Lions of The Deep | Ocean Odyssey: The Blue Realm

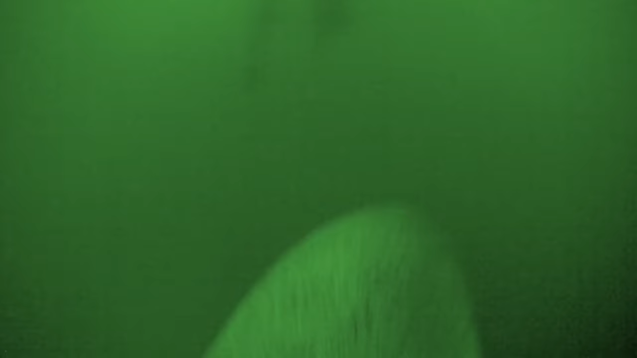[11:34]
The animal is swimming, it's diving, it's coming back to the surface. It's doing what a sea lion would do naturally.